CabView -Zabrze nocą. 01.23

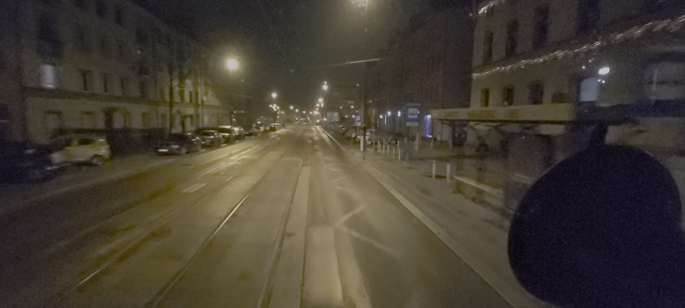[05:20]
zaraz wytkniecie, dlaczego jadę prosto z pasa do skrętu w prawo, ale tutaj zbliżając się do osi jezdni, do tego pasa, do jazdy na wprost, no to jest kurwa tak nierówno, tak obłędnie telepię, ja wypierdolę cały ładunek, więc jest środek nocy, w dzień to inaczej przejeżdżam. Znaczy w dzień normalnie, ale o tak w nocy jak nie ma żadnego ruchu, to nikt za mną, nikt przede mną, nikogo praktycznie nie blokuje. Trzymam się lewym kołem szyny tramwajowej i w miarę na tej szynie